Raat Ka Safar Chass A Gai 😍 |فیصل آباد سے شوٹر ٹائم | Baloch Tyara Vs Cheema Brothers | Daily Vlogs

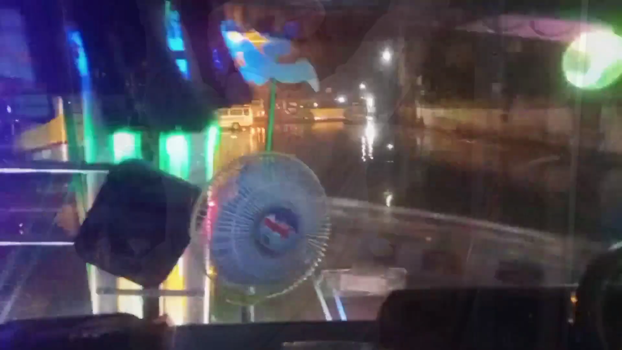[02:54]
گاری اڈے سے نکلے ہی تھی ہے ہمیں اڈے میں پانی ایسی کھڑا نظر ہے جیسا راوی کے اندر ہم گزر گئے